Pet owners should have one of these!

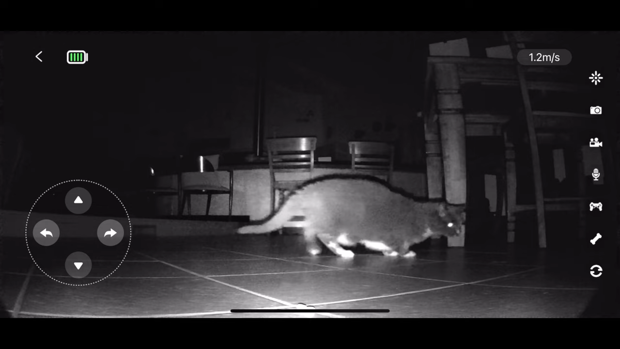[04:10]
This final feature I actually tested by accident. I was out of town and I turned it on to see my little buddy at home and it was at night and I wasn't sure if I was going to be able to see him or not and I found out it actually has night vision. So this is footage of me actually playing with my little buddy from about 3,000 miles away.